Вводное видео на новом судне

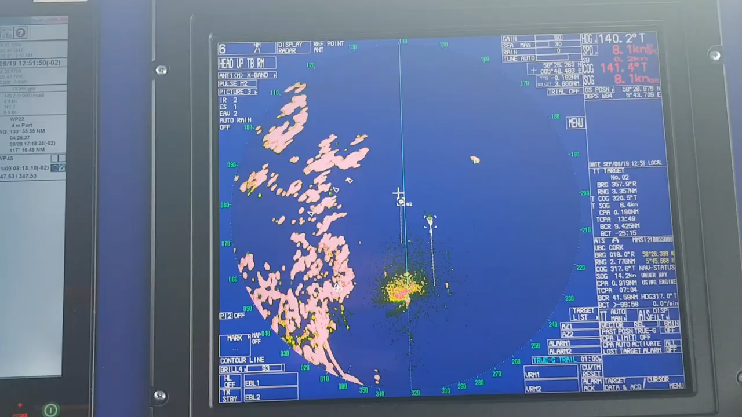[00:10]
Ребят, всем привет! Ну что, вернулся я наконец-то к морской деятельности. Сегодня уже пятый день на новом судне. Давайте сразу начнем разбирать ситуацию расхождения. Вот, сейчас расходимся, значит, опять не по правилам, да? Многие скажут, правыми бортами.
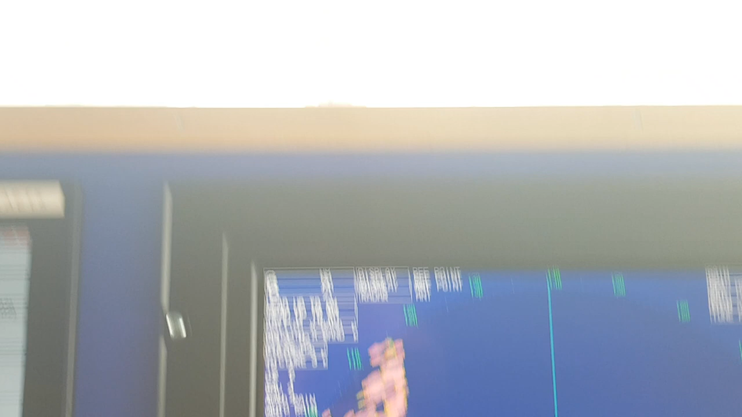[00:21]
Но мы идем максимально близко к берегу. Сейчас где-то у нас расстояние до берега. Ну, здесь в этом участке милли 800.
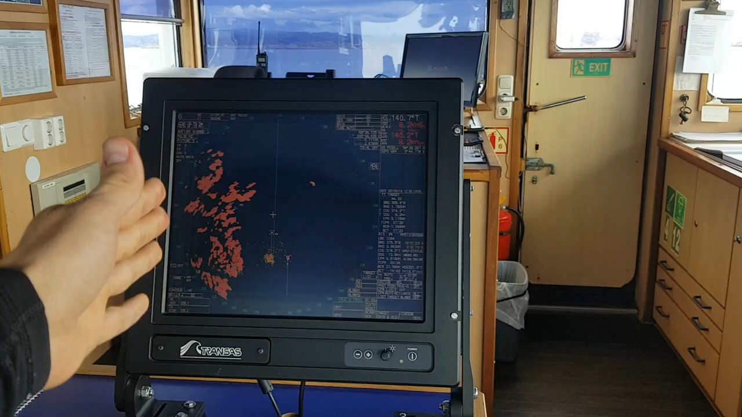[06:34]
Вот он здесь к нему уже. И у капитана второй. То есть, он может даже сюда не подниматься. Он видит, как я расхожусь.